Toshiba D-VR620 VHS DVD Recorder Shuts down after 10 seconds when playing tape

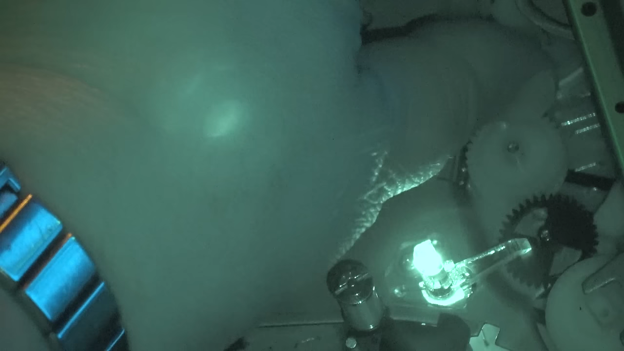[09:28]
So that shines the light down, and you can see the light below here.
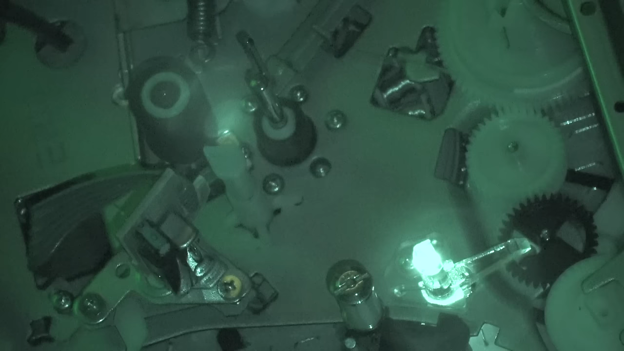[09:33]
If I stick something below there, you should be able to see the reflection off the paper, for example. You can see it shining on the paper there.
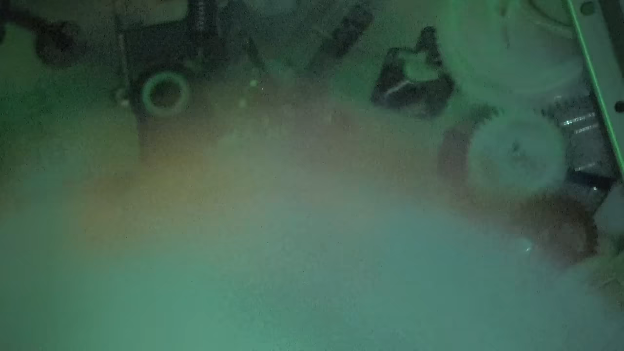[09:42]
If I can get this piece of paper below here, you should be able to see the light shining off that little light pipe as well. You see there, now you can see it.
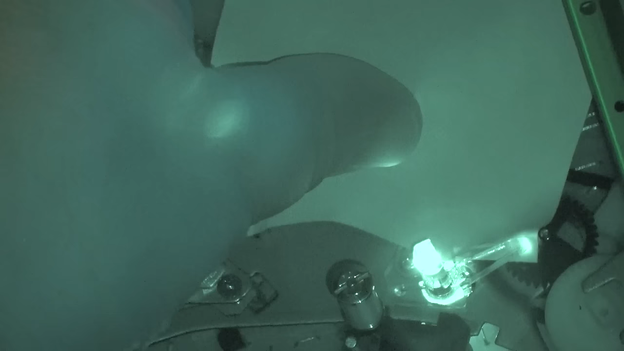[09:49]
It's a little easier. So the infrared light is there. It might not be strong enough, but it also could be the photo transistor below. It could even just be dirty, and not receiving the signal.